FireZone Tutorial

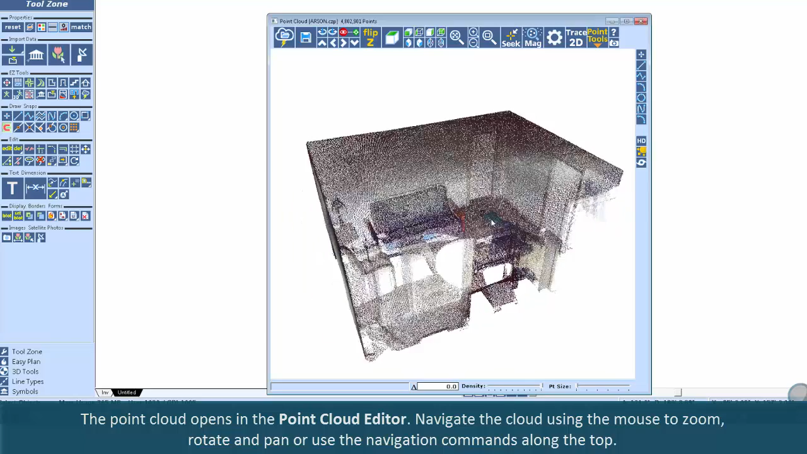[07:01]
Navigate the cloud using the mouse to zoom, rotate and pan, or use the navigation commands along the top.
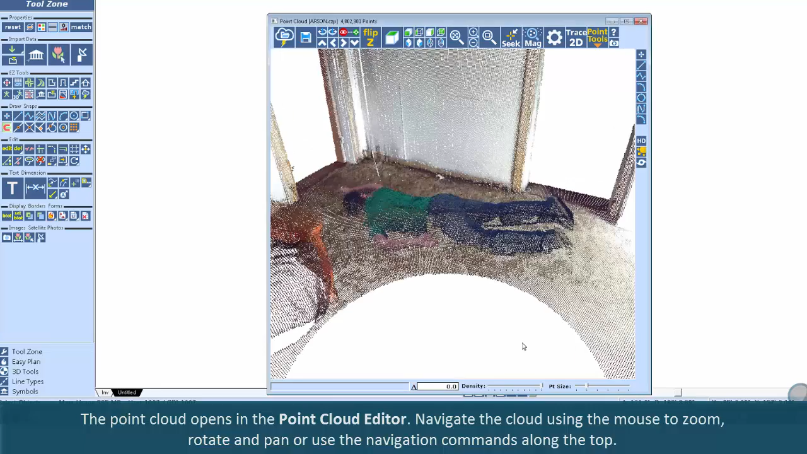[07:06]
The detail of the point cloud can be translated into a diagram using symbols and tracing.
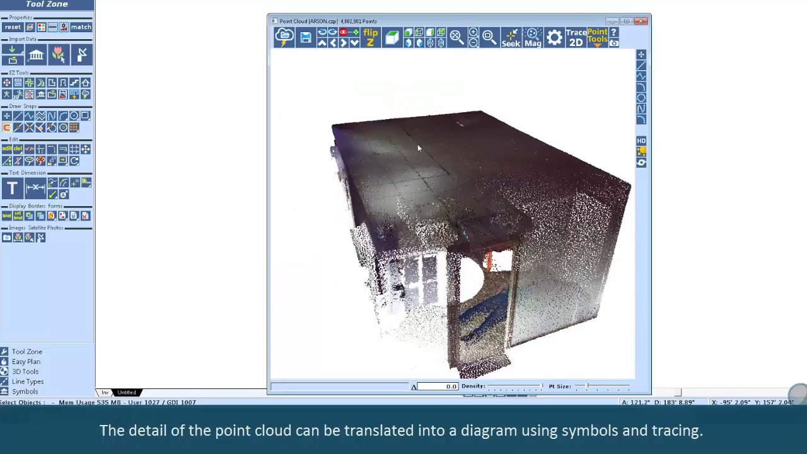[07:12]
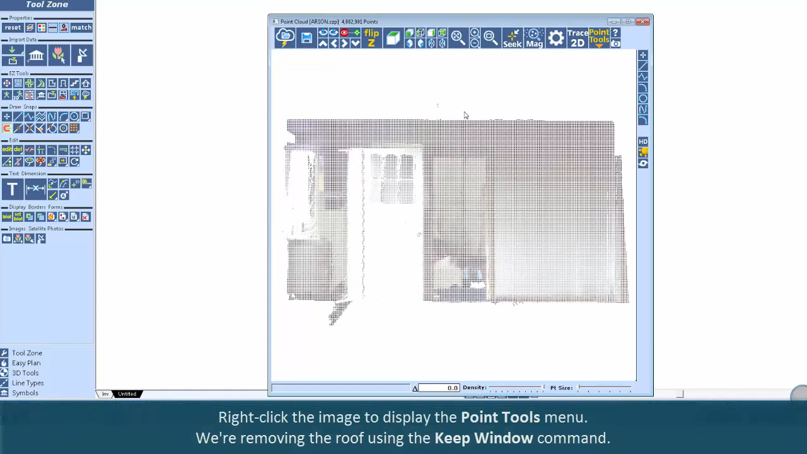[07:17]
Right-click the image to display the point tools menu. We're removing the roof using the Keep Window command.
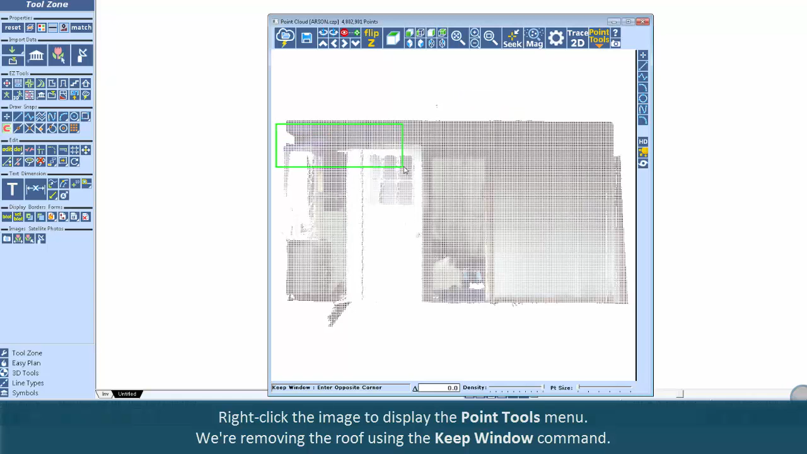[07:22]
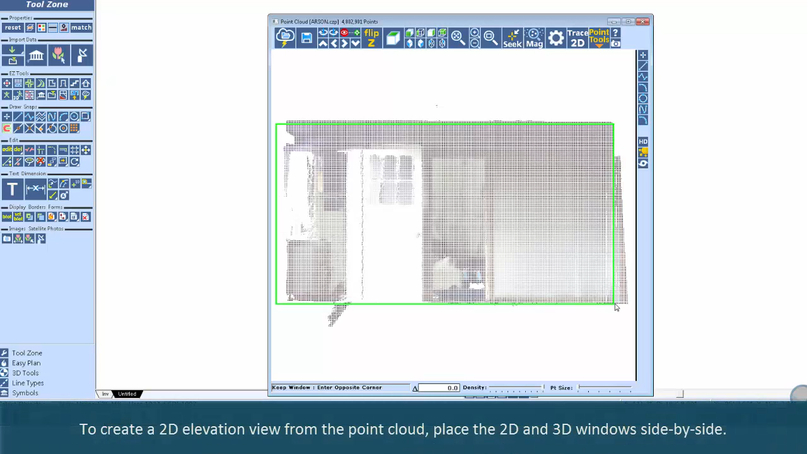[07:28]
To create a 2D elevation view from the point cloud, place the 2D and 3D windows side-by-side.
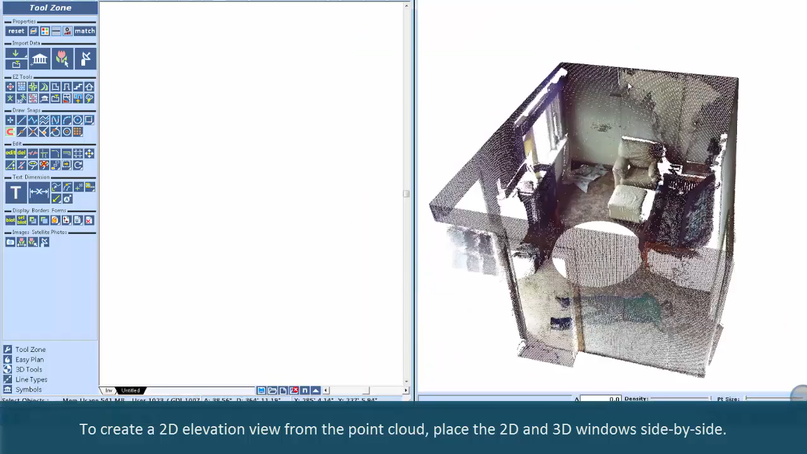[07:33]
Using the draw tools on the right of the point cloud editor,
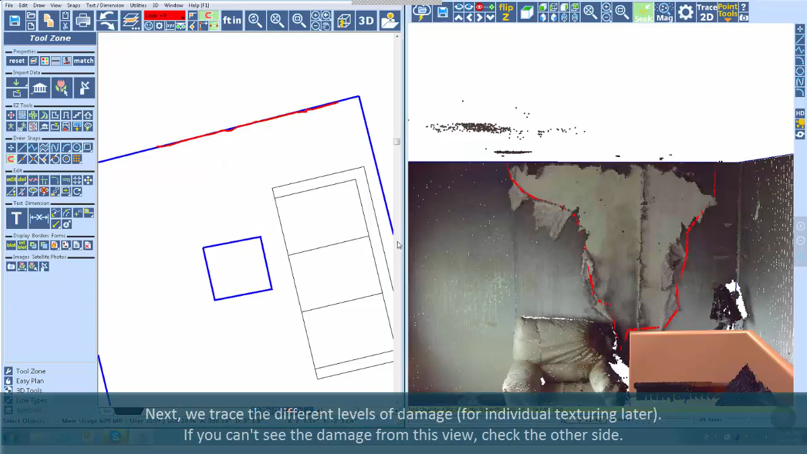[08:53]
Next, we trace the different levels of damage for individual texturing later.
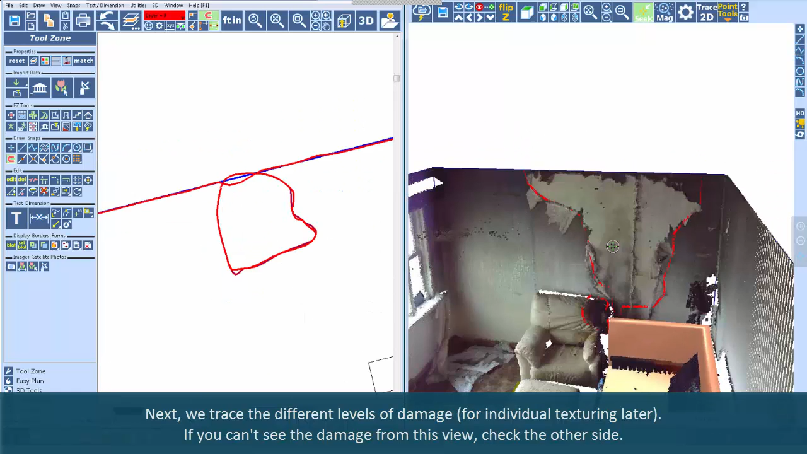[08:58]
If you can't see the damage from this view, check the other side.